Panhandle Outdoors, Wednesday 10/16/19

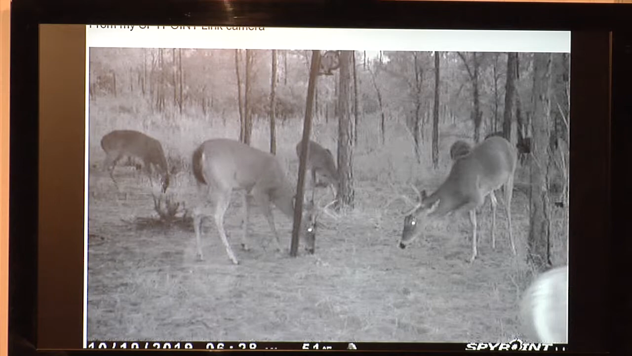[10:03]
But you'll be surprised. You may see one at 12 o'clock, but mostly you're going to get most of your pictures in the evening and early morning. Okay. Here's one more. Look at that. That's just a group of deer feeding around there. That's nice bucks. I mean, you've got a herd of them.